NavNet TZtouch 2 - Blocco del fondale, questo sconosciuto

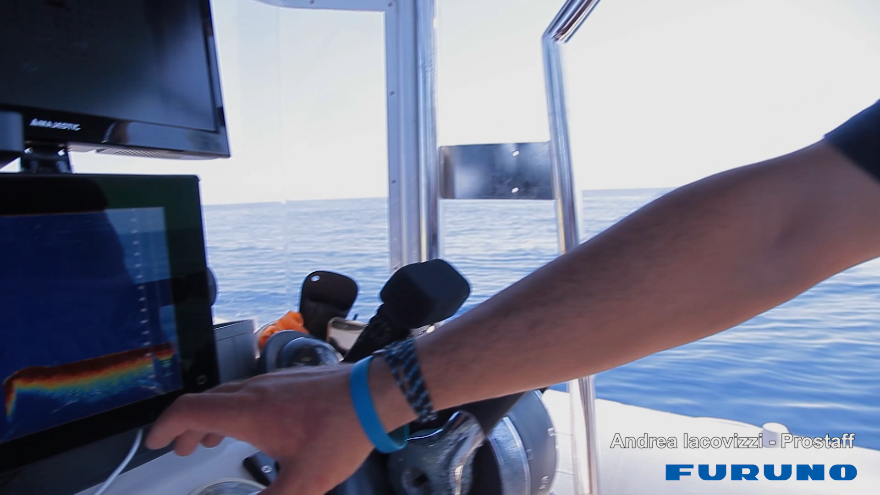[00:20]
125 metri ho notato una marcatura allora cosa farò? andrò a cambiare la modalità del mio ecoscandaglio anziché alla singola frequenza al blocco del
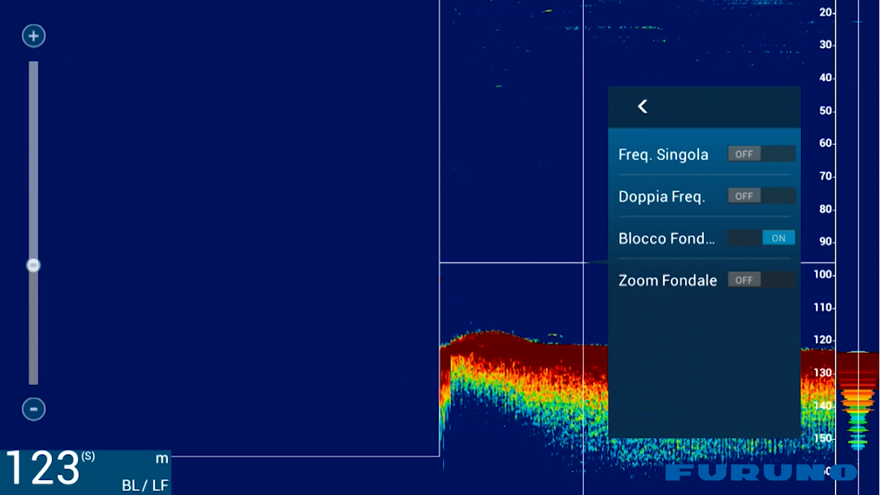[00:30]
On screen: depth 123 m
fondale adesso in una porzione di fondo prestabilita che deciderò io in questo caso in questa parte qui di fondale negli ultimi 10-15 metri avrò sempre sotto controllo quel pezzo di fondo quindi se il fondale dovesse
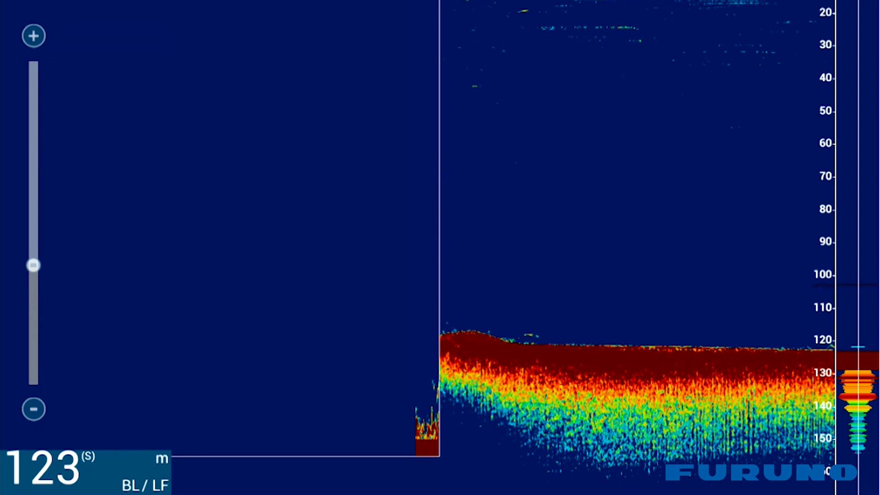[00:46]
On screen: depth 123 m
aumentare a 145 automaticamente avrò bloccato da 135 a 145 in questo modo marcature
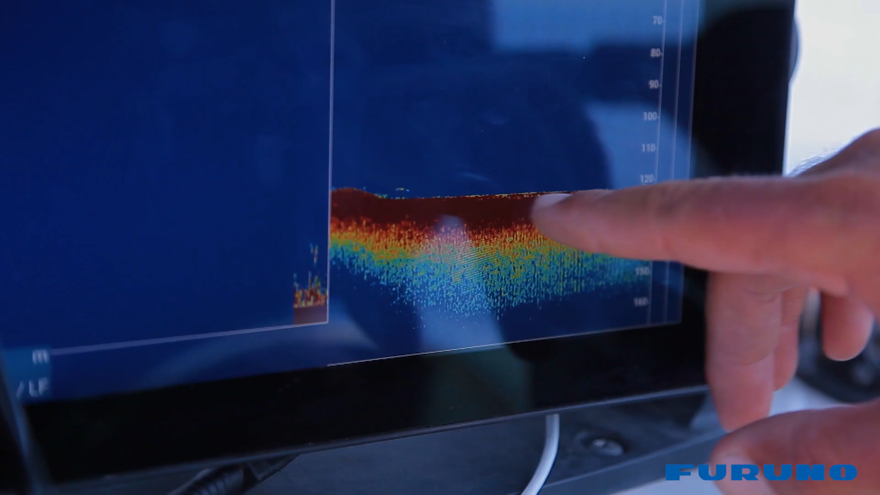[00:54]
quasi invisibili come quella che sta passando adesso nell'ecoscandaglio diventano evidenti e riesco a capire se sotto realmente c'è
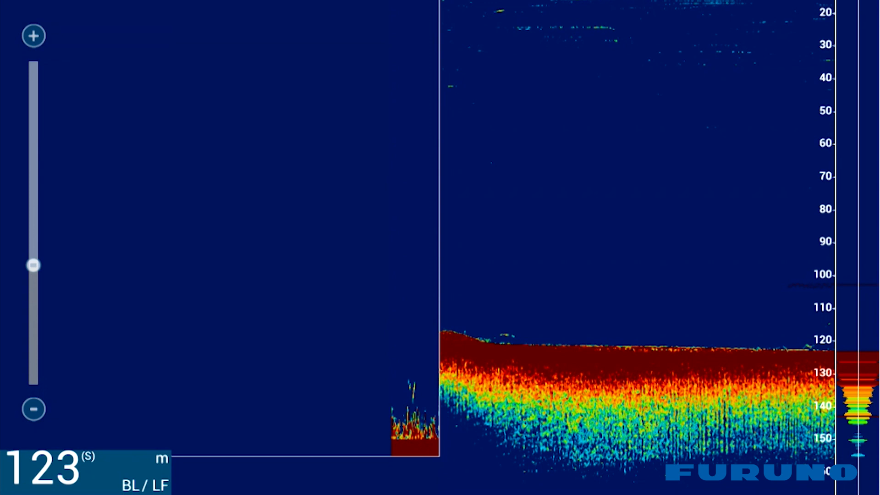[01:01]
On screen: depth 123 m
dell'attività in questo modo posso sia controllare tutta la colonna d'acqua nell'ecoscandaglio e al tempo stesso tenere sotto controllo determinate porzioni di fondale quindi 10-15-20-35-40 metri